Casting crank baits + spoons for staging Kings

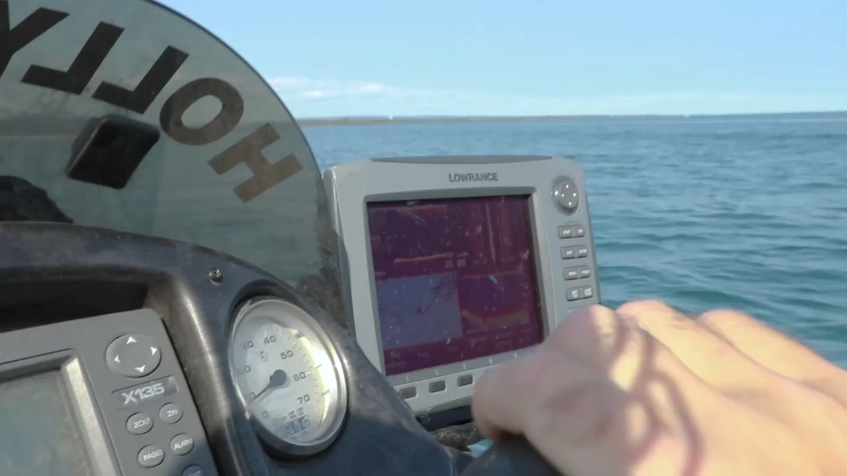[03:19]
So the other night they were hanging right on the conqueror line.
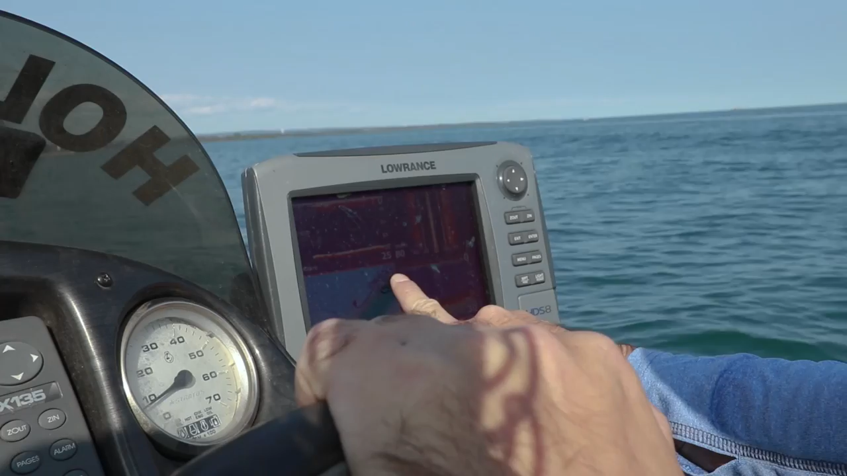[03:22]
Big, like, is there a structure around here? Or? That's it. That's where they're hanging.
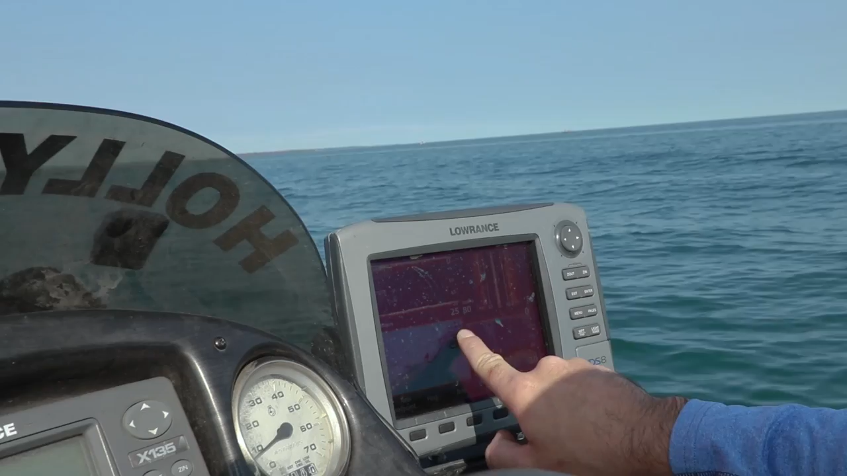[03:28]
That's it, eh? Wow. Right? 60 degree water temperature, so it's plenty cool enough in here for them to be here.